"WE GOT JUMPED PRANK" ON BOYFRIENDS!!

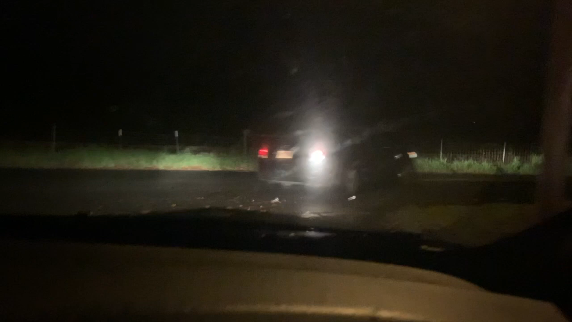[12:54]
She just playing around. Look, just drive, waste her grand of gas.
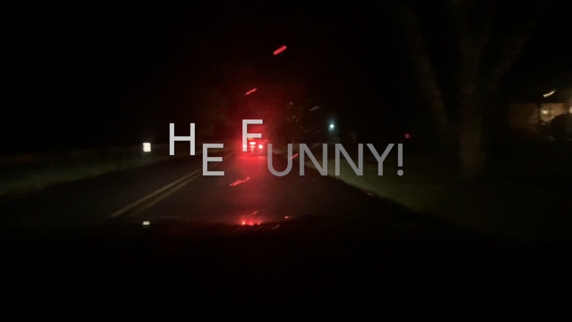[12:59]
Look, instead of turning, bro, the law's gonna get called on us. It's a car chasing another car around the neighborhood. Oh, man. Look, man, somebody gonna see us and call the law, bro. No, we got some kids, they out here hijacking around in their vehicles. Then it's almost, what is it? Nah, it ain't almost 2 years yet. Anyway, she think we slow, but it's all good, though. Gonna let it rock. Oh, we know it's a prank, bro. But look, we're gonna play stupid though. We're gonna play stupid.